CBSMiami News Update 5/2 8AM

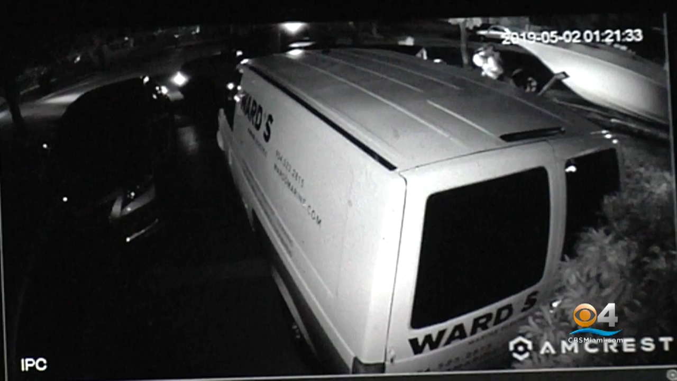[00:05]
A MAN'S 31-FOOT, $90,000 BOAT IS STOLEN FROM A HALIA HOME AND IT'S ALL CAUGHT ON CAMERA.